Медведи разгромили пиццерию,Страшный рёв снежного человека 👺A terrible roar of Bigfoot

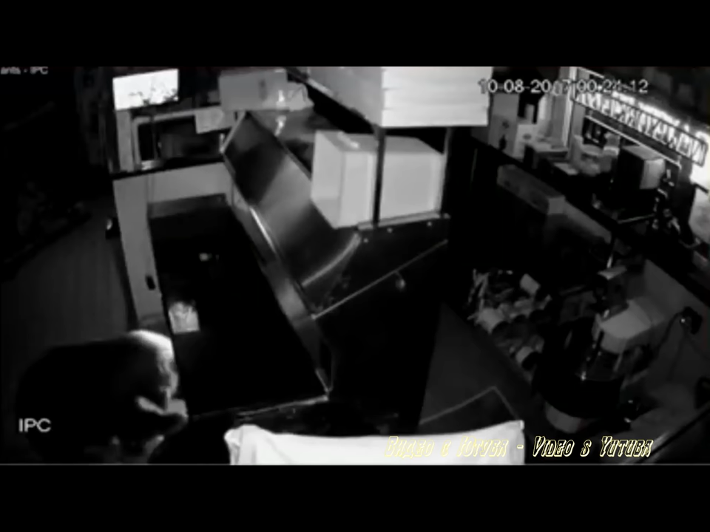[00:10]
Медведи поели и ориентировались хорошо, что не остались до утра. Как свидетельствует видео, опубликованная на странице одной из пиццерий штата Колорадо в округе голодает, но не люди, а медведи. Так посреди ночи смелая мама медведица вместе с двумя медвежатами пробрались в заведение. Налетчики слопали все тесто и закусили салями. Прожолевые короли леса вырвали окно, а затем, приспокойно зайдя внутрь, открывали дверцы шкафчиков и поедали все вкусности.
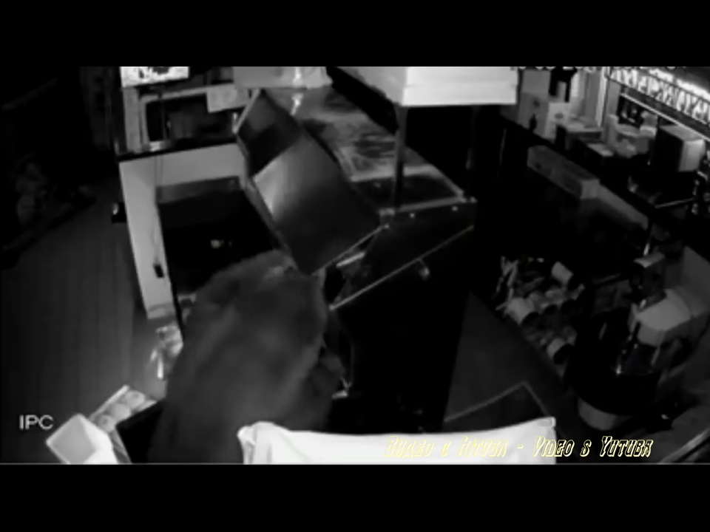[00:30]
Несмотря на это, работники заведения против того, чтобы животных отстреливали, дело в том,